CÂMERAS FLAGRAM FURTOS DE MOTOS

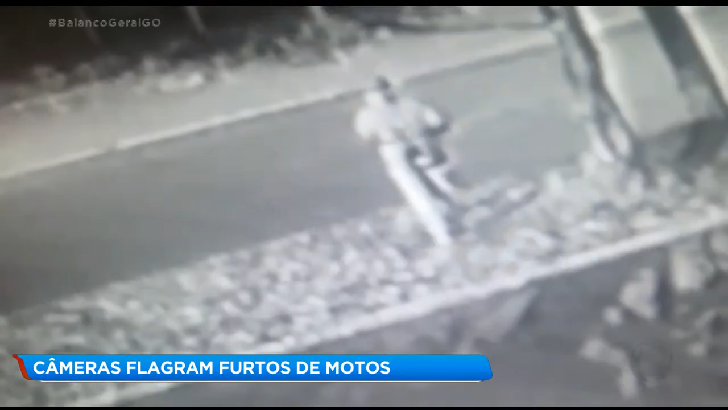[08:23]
O índice de motos furtadas em Aparecida de Goiânia também é grande. Essas imagens mostram quando o ladrão atravessou a rua no Jardim Nova Era. A moto estava próximo a um supermercado, quando o criminoso de máscara e com o capacete foi até a moto e em segundos saiu levando o veículo.
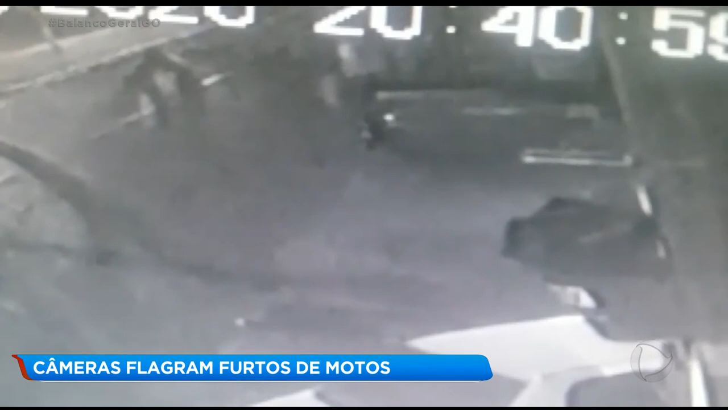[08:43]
Repare que ele teve que empurrar a moto para que ela funcionasse. Esse outro ladrão agiu no Jardim Goiás.